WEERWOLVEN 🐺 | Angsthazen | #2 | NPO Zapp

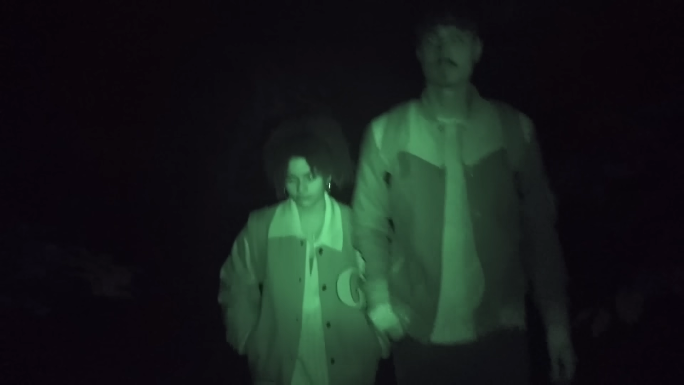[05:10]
Ik zie echt helemaal... Ja, ik zie ook echt zijn ene malle moer.
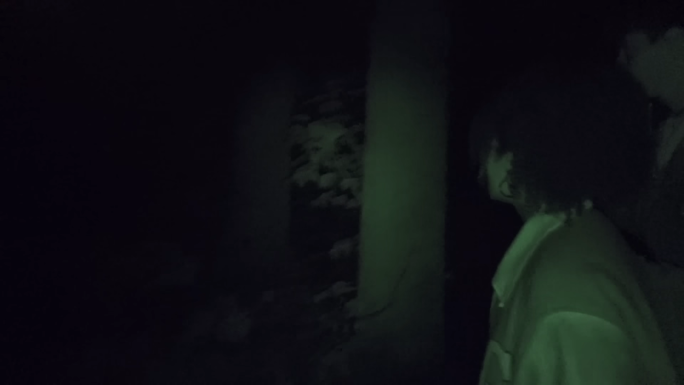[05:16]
Sorry, maar ik zie daar iets of niet, Nick?
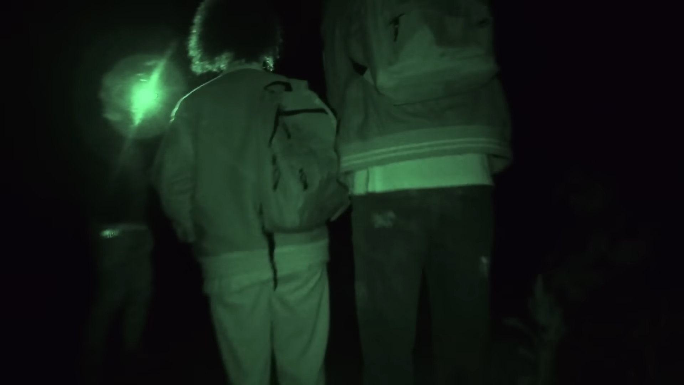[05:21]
Wat is dat? Of wat is dit nou? Ik weet het niet.
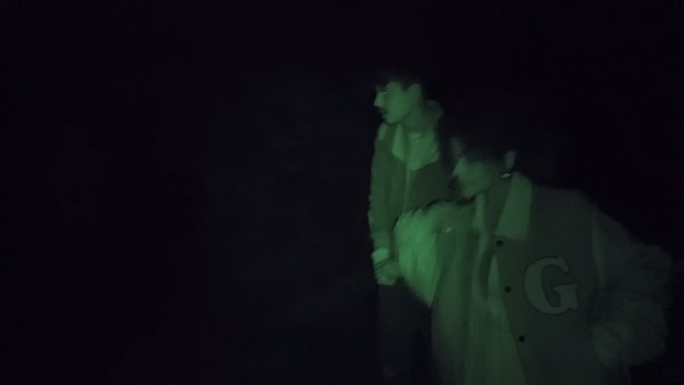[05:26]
Oh, wacht, we hebben dat die lamp toch? Oh ja. Jezus.
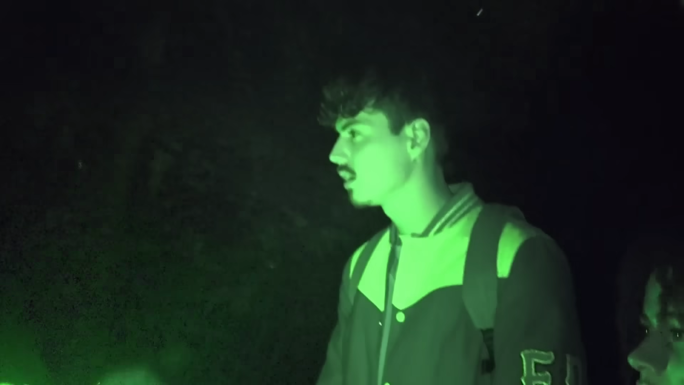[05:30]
Het is gewoon een boom. Het is letterlijk Nick. Het is gewoon een boom, Stef. Ja, oké. Okay. Zit me niet zo bang te maken. Oh, vind ik het eigenlijk. Waar ben je niet? Kom. Blijf bij mij. Lopen.
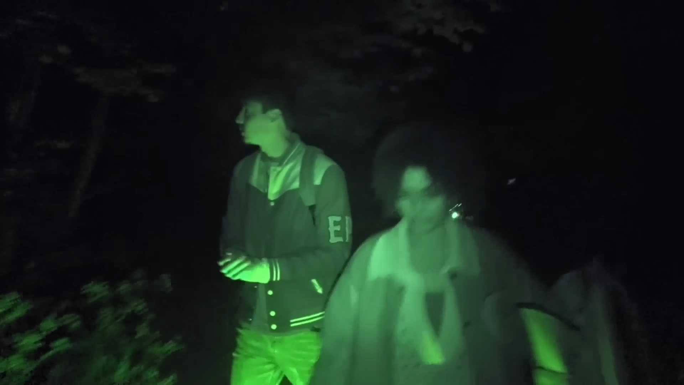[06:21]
Ah, what the fuck? Het is een boom.
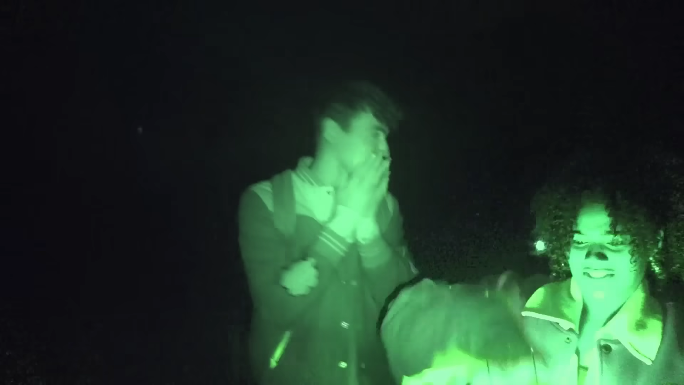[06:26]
Het is een boom. Zal ik ook mijn lampje pakken? Ja, doe niet. Dan heb ik ook een wapen. Oh, kijk dan.
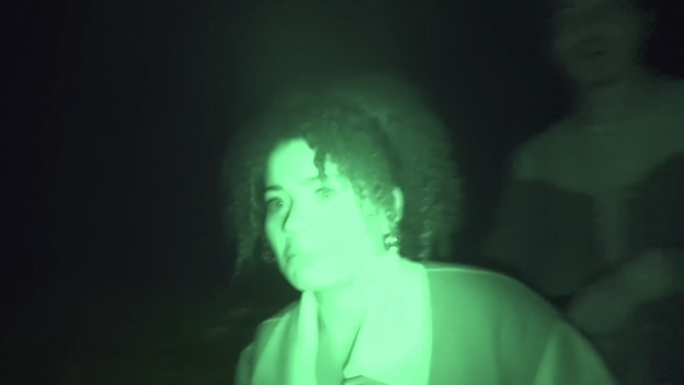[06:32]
Oh. Een hoedje? Van papier. Wacht maar even.
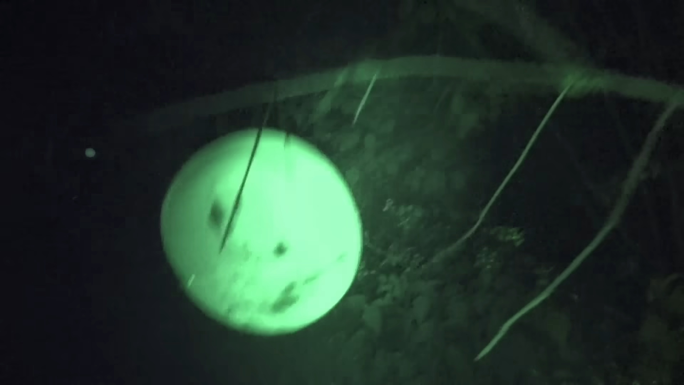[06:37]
Oké, een hoedje. Staat er nog iets in? Nee, boeien.
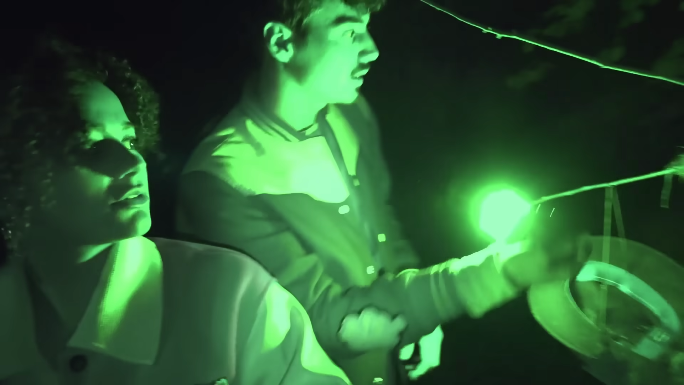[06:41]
Kom. En wolvenhaar. Nou, het is dus duidelijk inmiddels dat er hier een wolf is.